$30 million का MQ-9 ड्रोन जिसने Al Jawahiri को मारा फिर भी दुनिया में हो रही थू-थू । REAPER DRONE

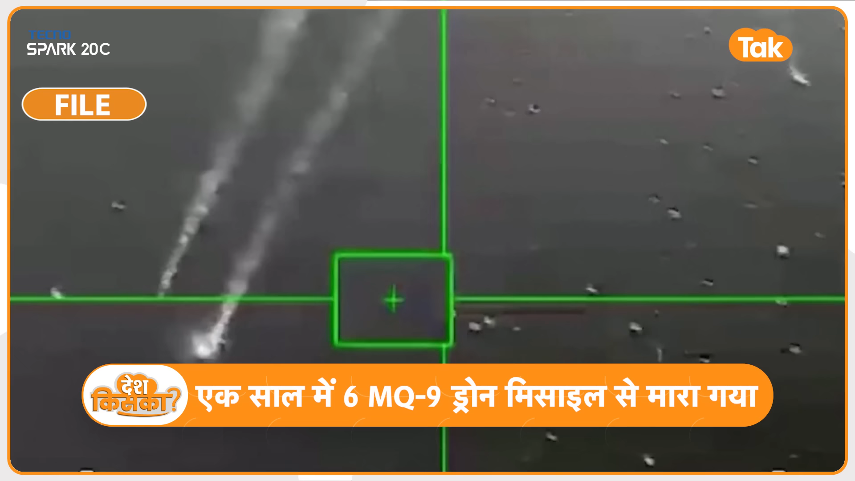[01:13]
कबजे में है अब ड्रोन के मार जाने का फूटेज बाहर